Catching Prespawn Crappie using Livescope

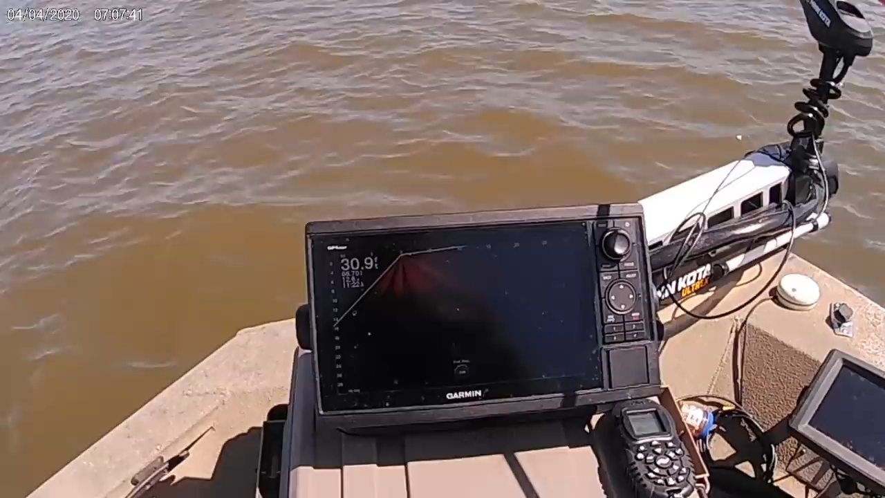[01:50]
I've got my forward range on 30 foot. Just my preference.
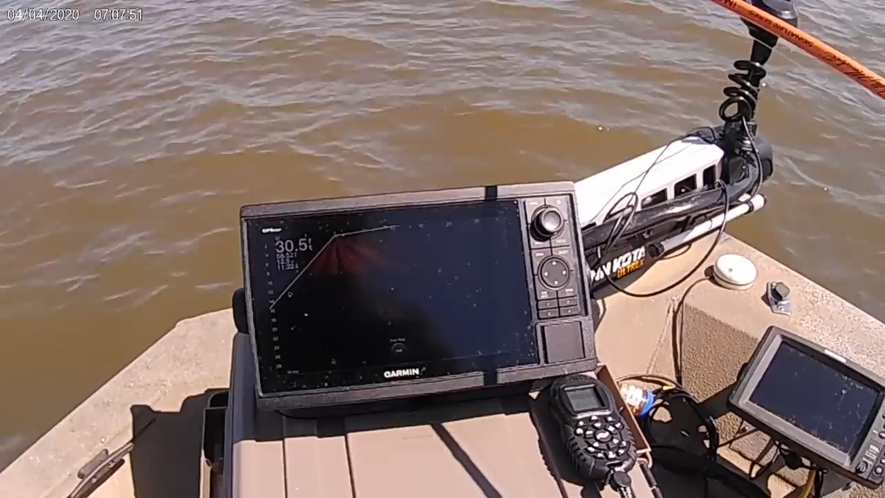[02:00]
I seem to do better if it's in between 30 and 25, maybe even 20. I know some folks will zoom it in. The closer they get to the fish, they'll zoom it in a little more. I haven't been doing that. I kind of like mine to stay out there a little bit.
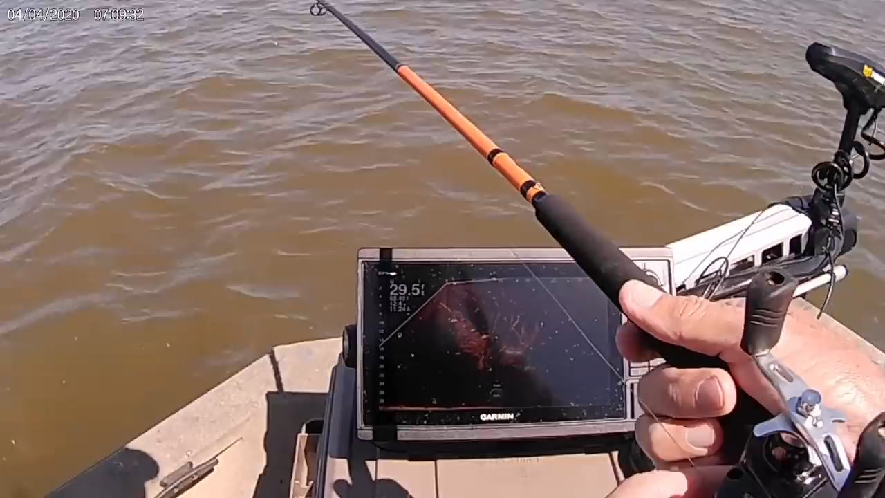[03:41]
Oh, it looks like there might be a big largemouth in there too. Look at this boat we set up on them. If it don't spook them all, it may spook them.